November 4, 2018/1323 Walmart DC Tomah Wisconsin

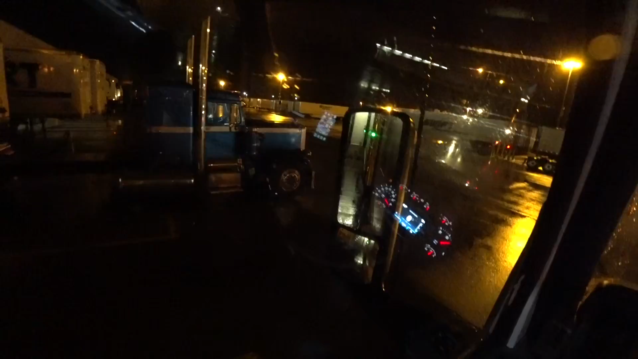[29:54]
Put the fifth wheel underneath the trailer, air up the
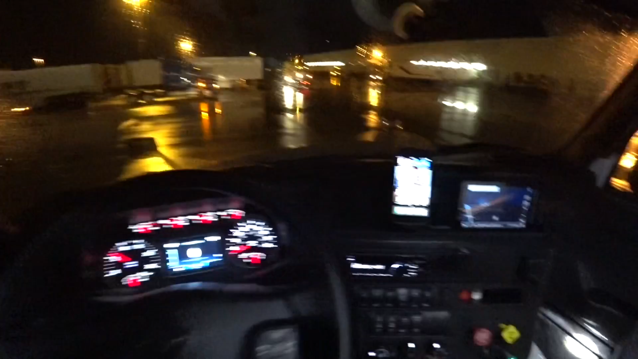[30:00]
airbags. Now we can back in.
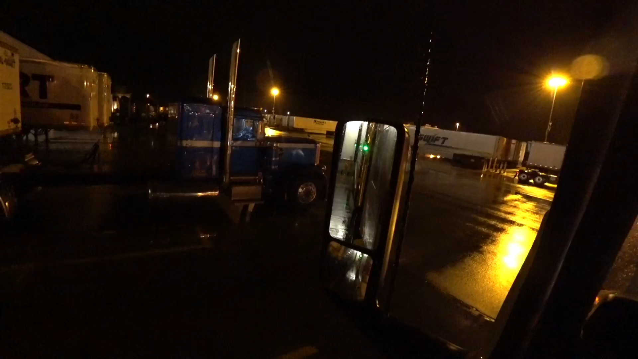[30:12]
There you go. Little tuck.
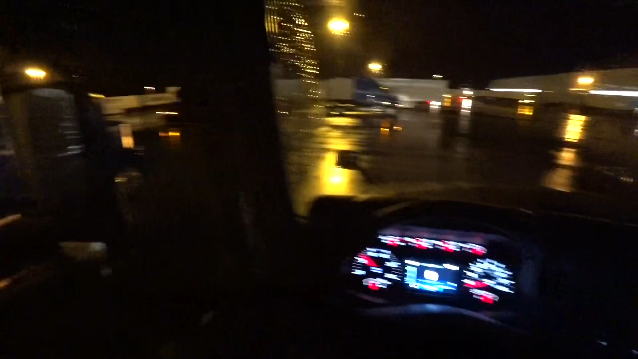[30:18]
That's it. Look at that truck.
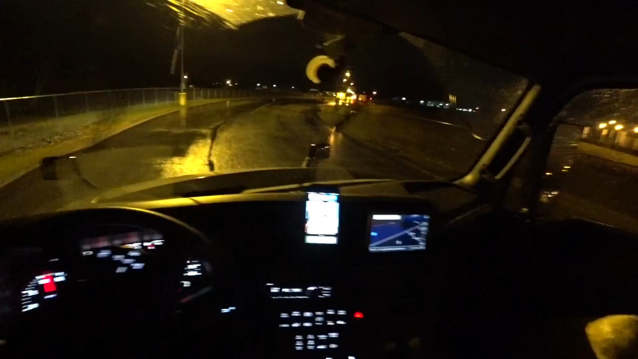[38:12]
So go ahead and visit that if you wish. OTR left lane. Finally, they got smart and put those big old sign.